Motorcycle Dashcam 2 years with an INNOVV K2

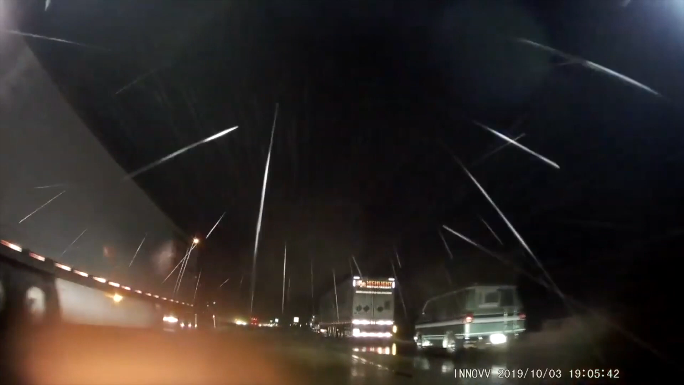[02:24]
It was dark out, and I wasn't running GoPros because I was literally riding for my life to get out of that storm.